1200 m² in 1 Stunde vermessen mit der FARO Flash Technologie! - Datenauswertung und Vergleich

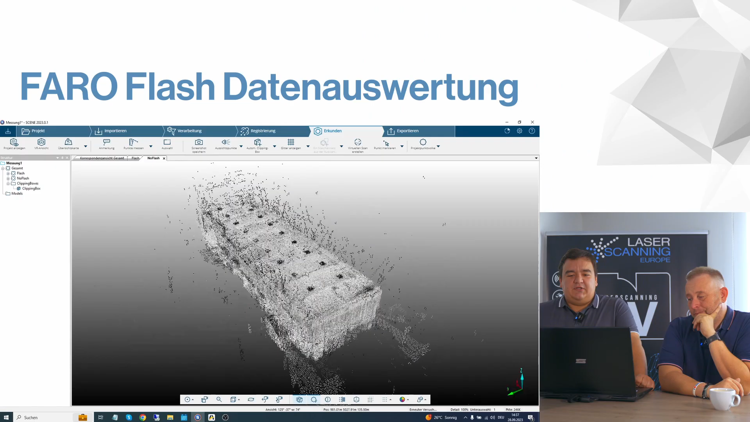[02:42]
Hier haben wir schon mal den Blick von außen. Genau. Also, wie man es kennt, eine größere Halle aus der Industrie.
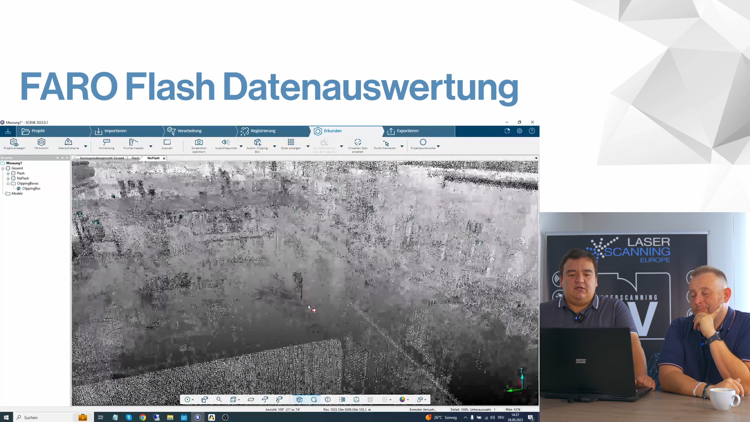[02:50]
Hier auch mit vielen Experimenten und Aufbauten vollgestellt. Ja, aber es ist ja jetzt sehr realistisch.
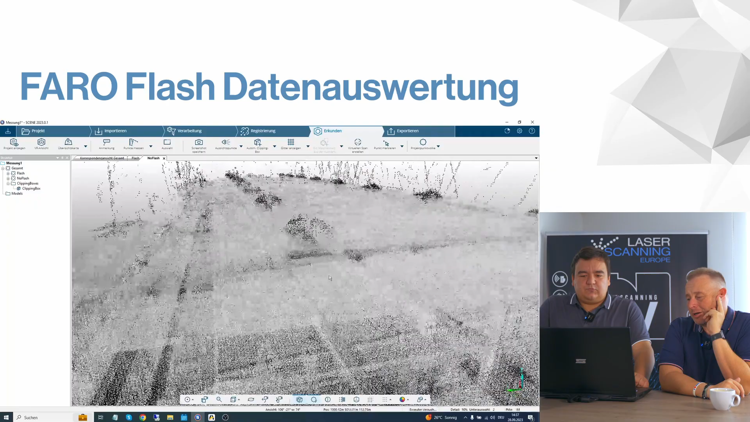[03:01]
Das könnte jetzt auch eine Werkhalle sein oder sowas halt. Das ist jetzt nicht so irgendeine Fake-Halle oder so. Also wir hatten auch das Angebot, um so ein Parkhaus zu scannen.
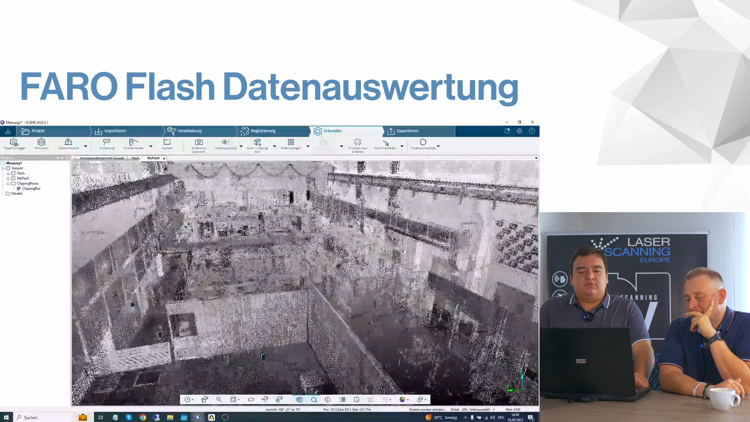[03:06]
Aber da habe ich gesagt, so ein Parkhaus, das ist jetzt auch wirklich perfektional für solche Geschichte.
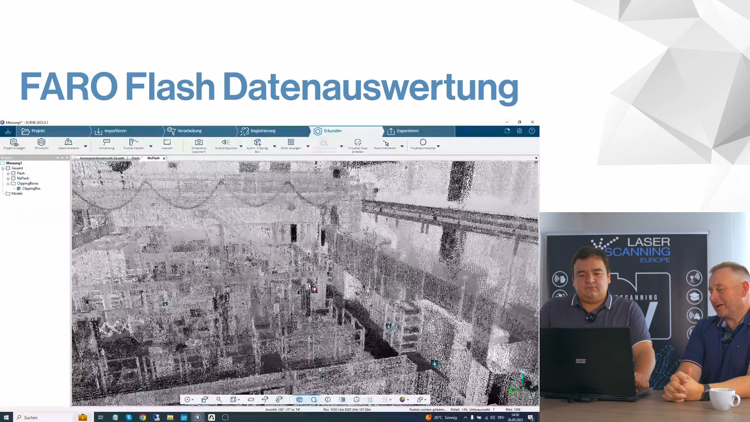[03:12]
Das ist eigentlich realitätsnah und das ist so, wie eigentlich die reale Welt aussieht. Genau. Also wir haben eine Mischung hier aus manchmal engen Gängen, manchmal glänzenden Oberflächen, normalen Oberflächen, Hallensäulen.
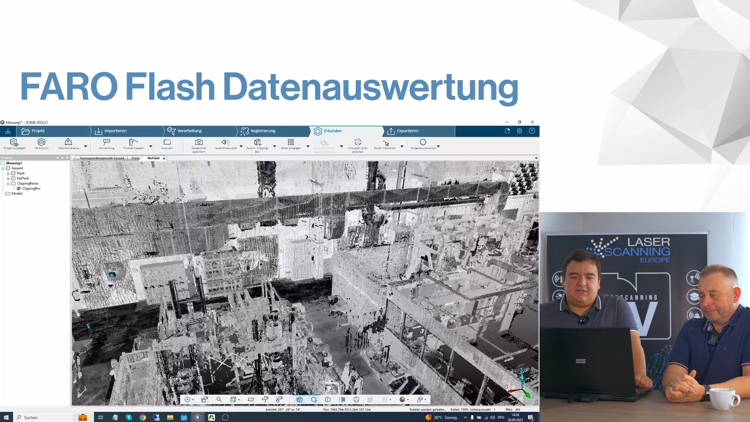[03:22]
Das heißt also, recht viel Konturen, an denen wir uns orientieren können. Im Prinzip haben wir... Wir sind ja noch in die Seitenbereiche reingegangen teilweise, wo sie offen waren. Ja, in die Seitenbereiche, genau. Ja, wir haben verschiedene Szenarien mit Flash getestet. Zum Messgebäude.
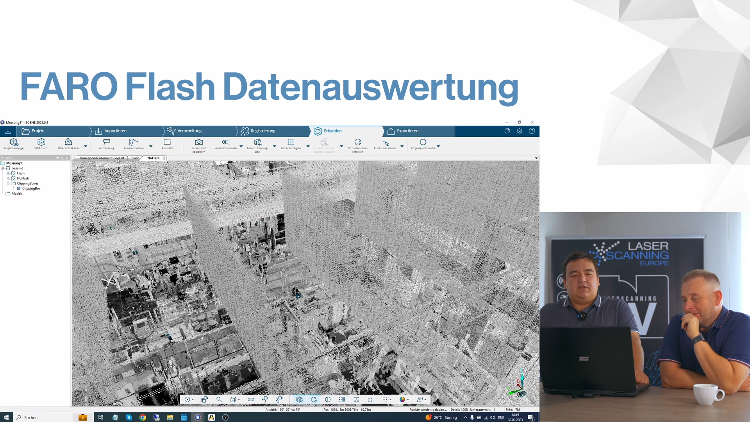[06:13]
Genau, die farbige Punktwolke, genau, weil wir schon davon geredet haben, sehen wir hier. Das heißt also, die Farbe, wie gesagt, kommt nur von der Panoramakamera, die oben aufgesetzt ist.
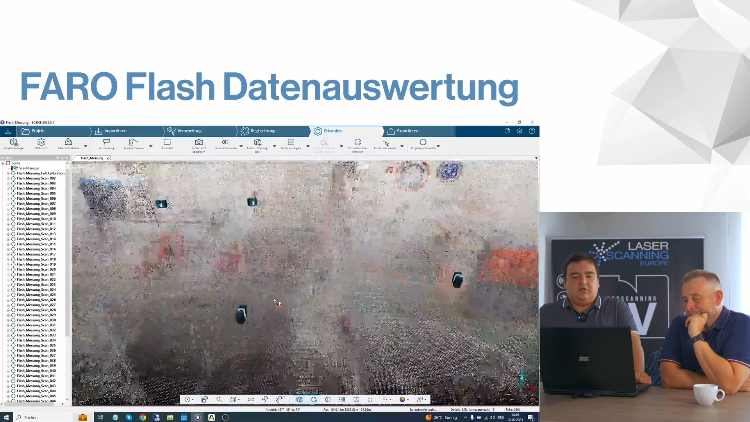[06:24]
Mittlerweile liefert diese auch gute Ergebnisse. Das sieht brillanter aus, finde ich eigentlich. Genau, die Parallaxe ist gar kein so großes Thema mehr. An manchen Stellen erkennt man die noch etwas. Genau, aber so, man sieht es, es lässt sich eigentlich alles erkennen, was so wichtig ist, was man so erfassen möchte an Farbe.
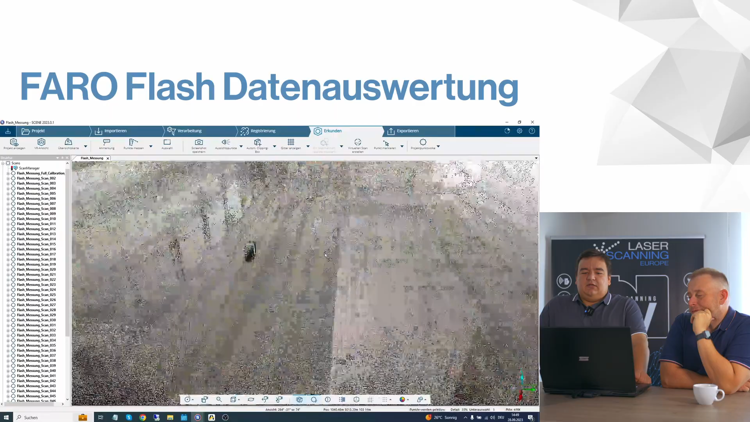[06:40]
Aber ich finde es so, von der Farbrillanz ist das fast ähnlich wie die originale Kamera, oder? Das nimmt sich nicht viel, oder? Ja, genau, die Farben kommen ganz gut rüber, die Bedingungen waren auch ganz gut in der Halle, muss man dazu sagen. Ja, weil wahrscheinlich viel Licht war. Genau, also, ja, man muss immer schauen, die Bedingungen waren jetzt ganz gut. Natürlich hat die Panoramakamera auch weniger Auflösung. Also, wenn ich jetzt das Panorama öffne, können wir mal hier parallel machen,
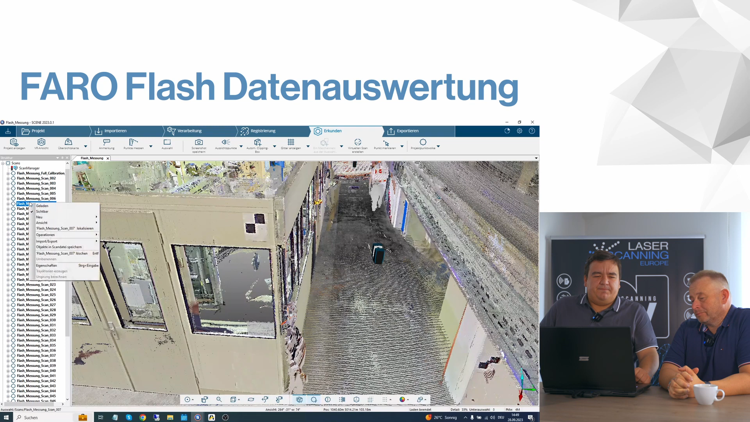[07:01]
dann würde ich wahrscheinlich weniger Details erkennen als bei der Interne.
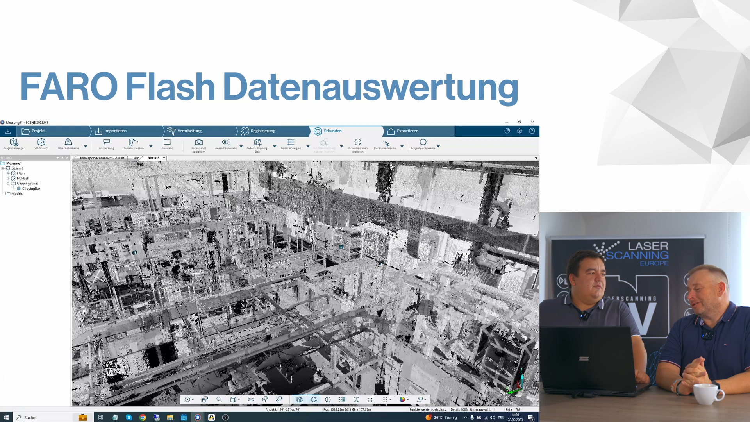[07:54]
Wie gesagt, bei den 60 Scans mit Flash haben wir sechs Scans, die eben normal gemacht wurden als Stabilisierung. Die nennen die Anker-Scans, oder? Ich glaube, so werden sie nicht genannt, aber zumindest haben die Funktionen. Also die hießen die früher mal. Ja, ja, okay, alles klar. Die haben auf jeden Fall die Funktion, wie so ein Anker-Scan.
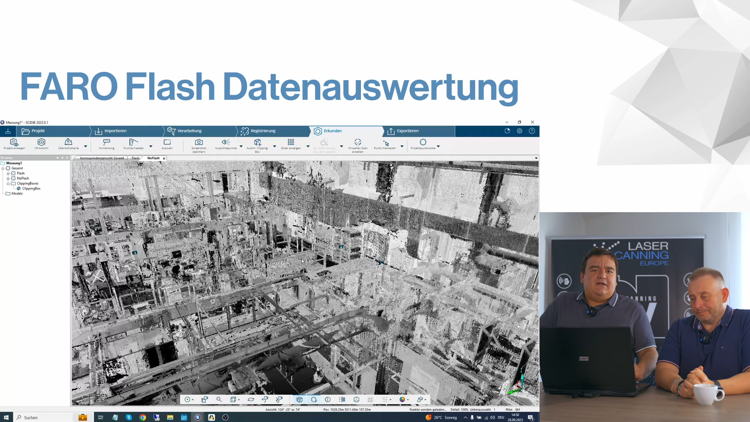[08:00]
Prinzip ist, wie gesagt, dabei normalerweise, auch in der Praxis, würde ich Flash niemals alleine verwenden. Das heißt, also, wenn ich ein Gebäude aufmesse, würde ich das immer nur für bestimmte Bereiche nehmen und dann die wichtigen Bereiche, vielleicht Verknüpfungsbereiche, immer normal scannen. Okay. Das ist wichtig zu wissen. Genau, ich bin mit beiden reingegangen. Ich habe bei den normalen Messungen, habe ich sechs Gigabyte an Rohdaten produziert, bei der Flash-Messung drei Gigabyte. Ja, einfach aufgrund dessen, dass die Flash-Messung weniger aufgelöst ist. Und bin dann mit beidem rein ins Pharo-Synapse importiert, bin dann aber direkt ins Genta rüber.